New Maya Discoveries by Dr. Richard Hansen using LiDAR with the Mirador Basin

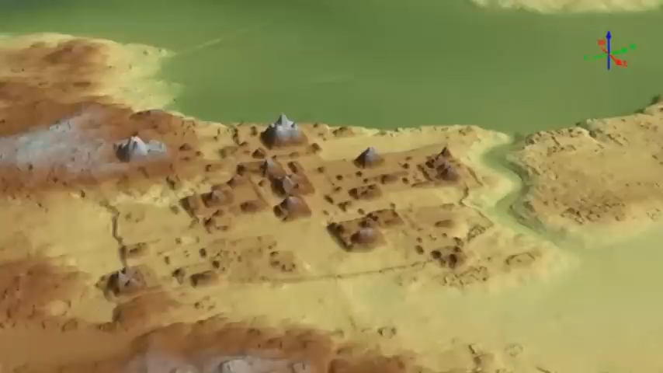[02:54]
Hanson has speculated that El Mirador was a closed political system and the LIDAR data also provides some evidence to support this.
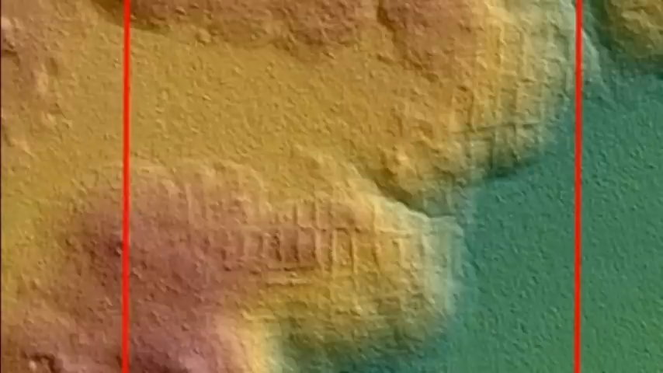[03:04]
On the roads were what appears to be a system of pens or corrals that were possibly used for the production and transportation of meat at an industrial level and common at a time when the rest of the world was still dependent on small private farms.